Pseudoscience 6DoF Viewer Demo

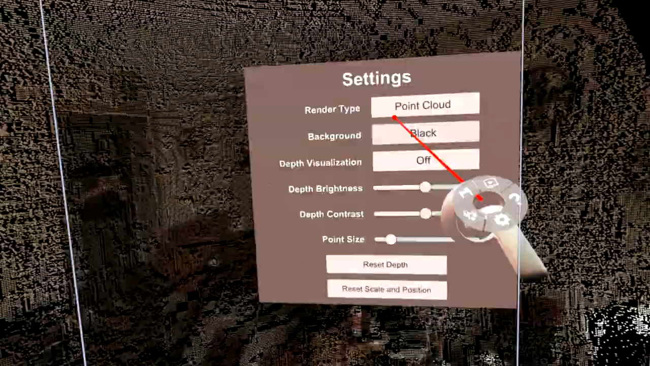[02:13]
So here's everything in a point cloud.
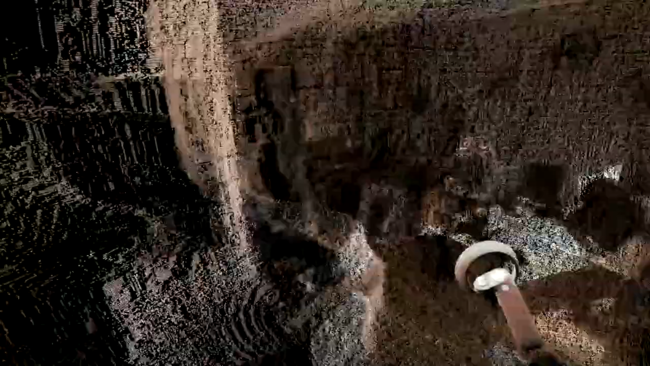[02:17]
The compression on the video capture isn't great, so it looks a little blurry,
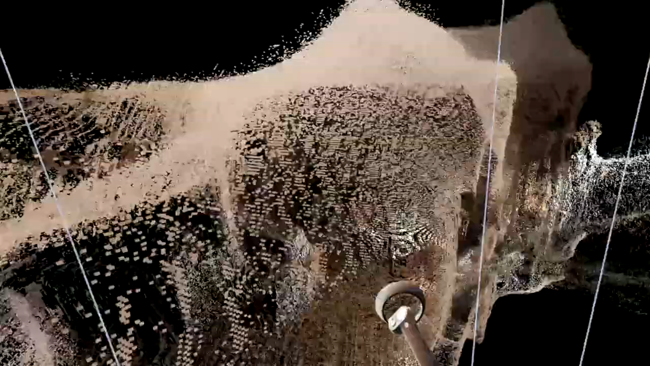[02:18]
but you can see it's definitely just this massive cloud of points.
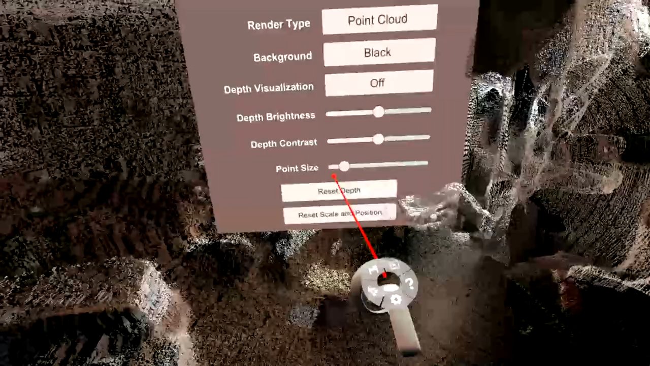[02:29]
You can see we can control the point size also to sort of fill in the gaps between the points a little bit.
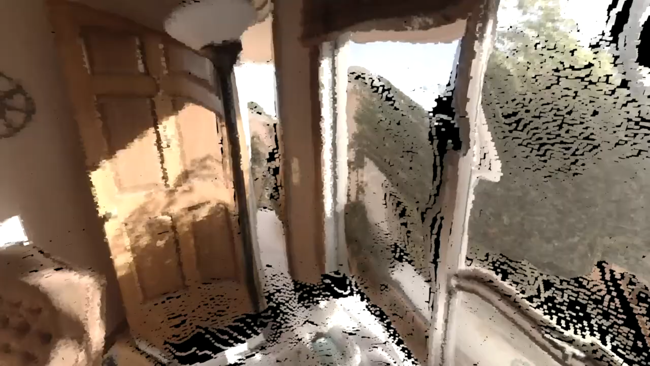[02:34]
I'll go ahead and load up another video here, and let's go back to the observatory.
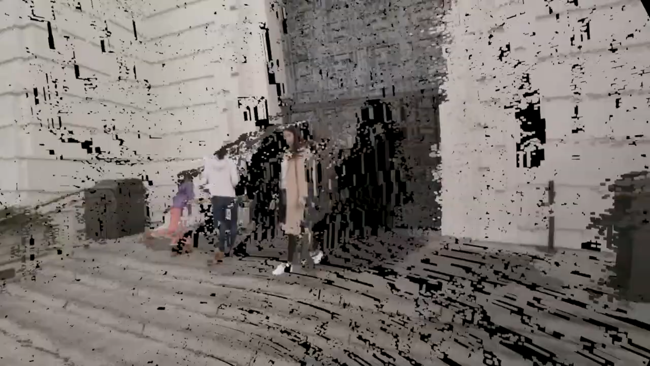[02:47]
I really want VR filmmakers and photographers who are already shooting
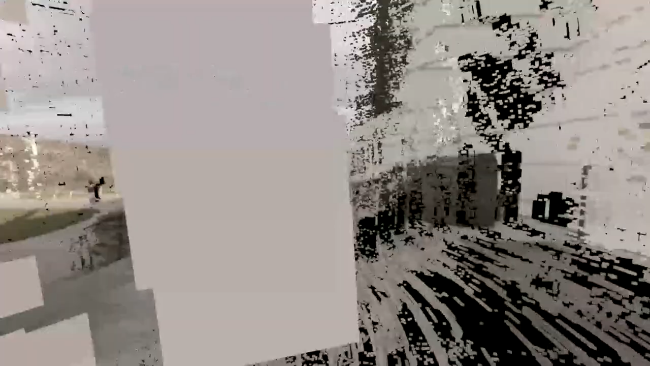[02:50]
in stereo gyroscopic 360 to be able to look at their images in SIXTOF.
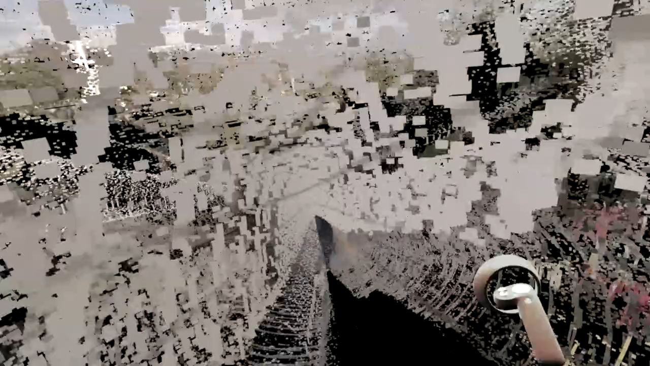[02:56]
As I said before, camera systems like Google Jump, the Kandao Obsidian,
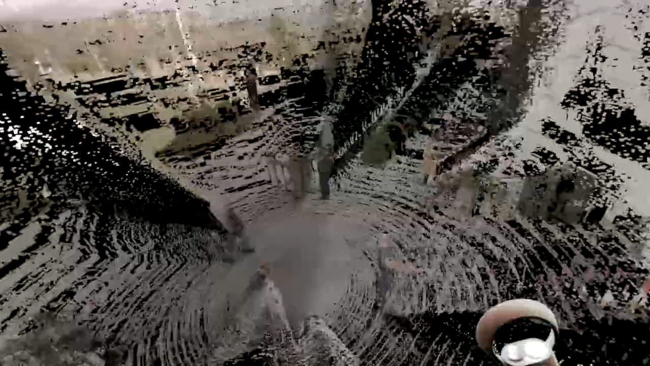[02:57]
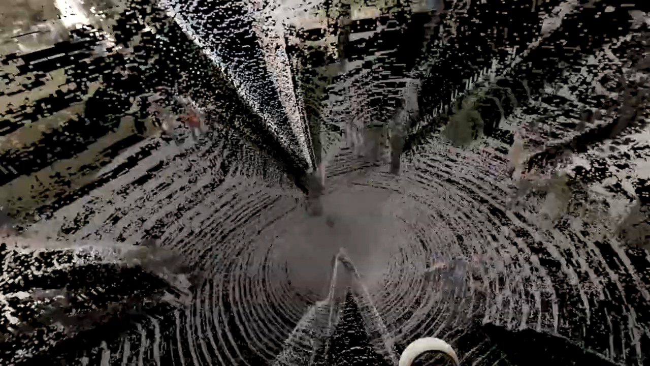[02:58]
and Nokia OZO all provide depth maps out of the box,
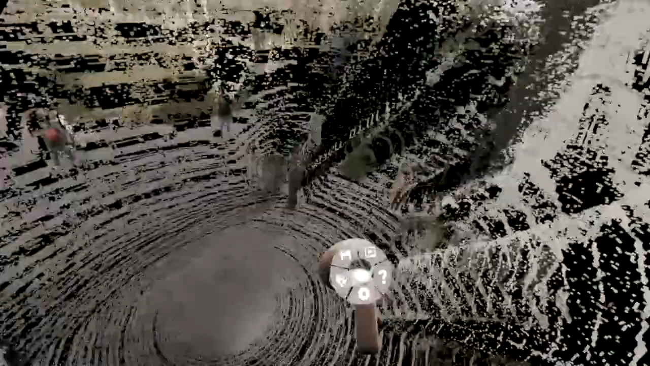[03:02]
so people shooting on those camera systems can right now export their images and view them in SIXTOF.